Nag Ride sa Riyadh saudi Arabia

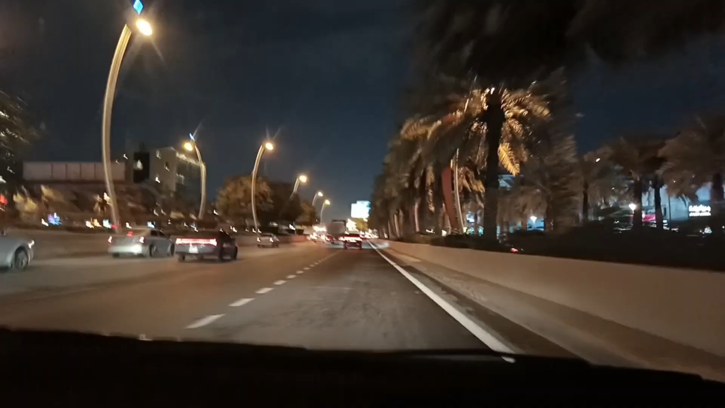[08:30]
Anong lugar na ito, bro? Ito ang tinatawag na King Abdullah. King Abdullah Road? Oo. Sabagay, hindi kasi ako nalabas-labas eh. Dito kaya, naman, ang labas natin to, ito ang tinatawag na Ulaya. Ulaya?